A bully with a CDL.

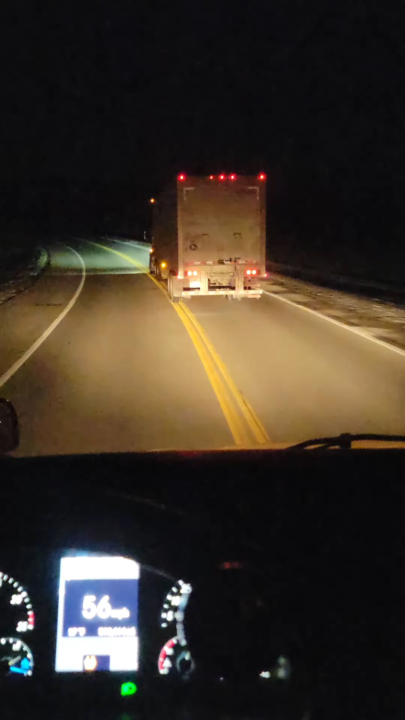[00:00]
truck right here passed me up a few miles back, only to cut in front of me to slow me down.